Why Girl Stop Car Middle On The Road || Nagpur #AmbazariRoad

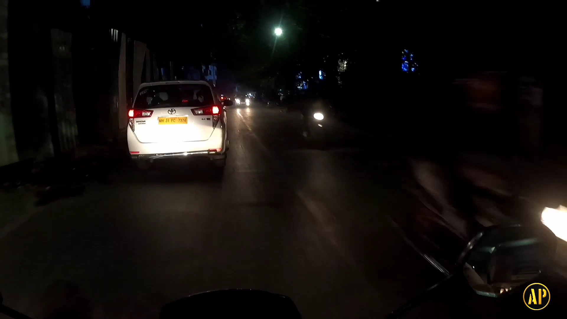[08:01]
तो यहाँ से आगे से लेंगे हम लोग राइट सेंट्रल मॉल के पास से।
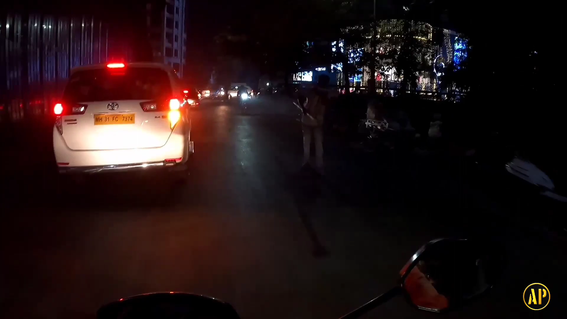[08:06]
ओ भाई साहब, यहाँ पे भी बहुत लंबी लाइन लगती है,
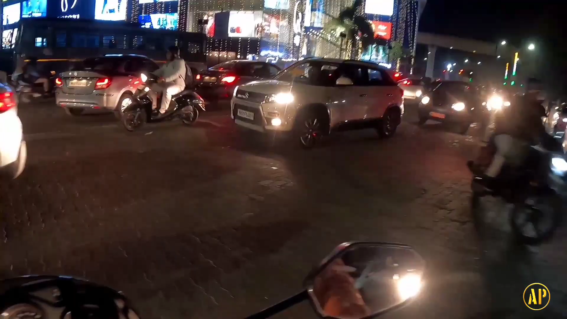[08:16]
जगह दो जाने के लिए। ये रही लंबी लाइन, क्या बात है।
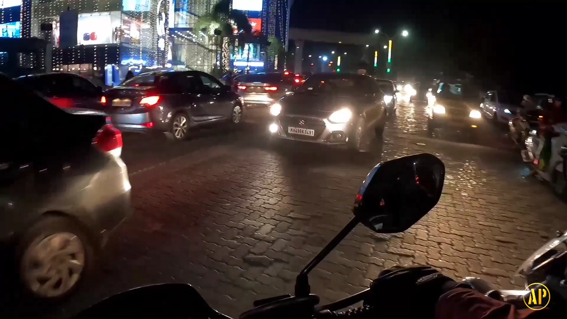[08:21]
अरे अरे भैया के पीछे पीछे चलो। ओ आजा आजा आजा, आपको भी जगह देता हूँ मैं।
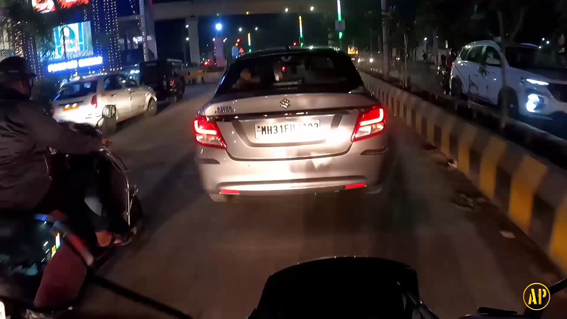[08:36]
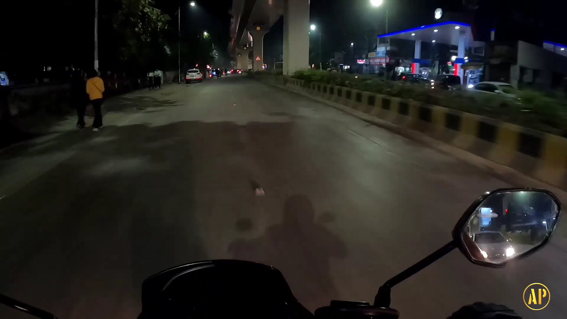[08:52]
सिग्नल चालू है या बंद है? सिग्नल बंद है।
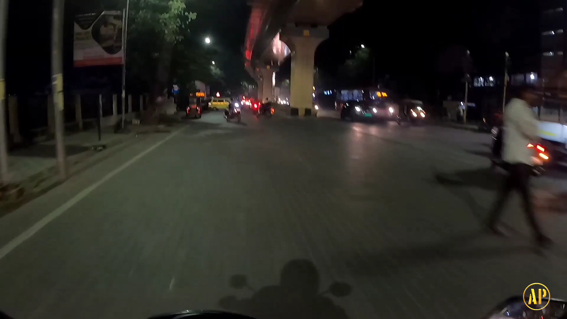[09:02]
चुके हैं शंकर नगर चौक, शंकर नगर मेट्रो स्टेशन।
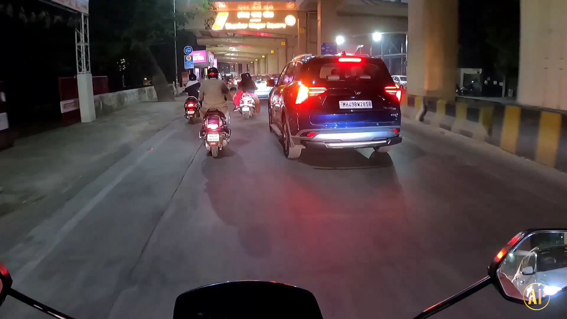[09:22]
काफी बड़ी लाइन लगी है भाई, हमारी तो बाइक है, हम तो आगे ही जाएंगे, लाइन कितनी भी बड़ी क्यों ना हो। जगह जगह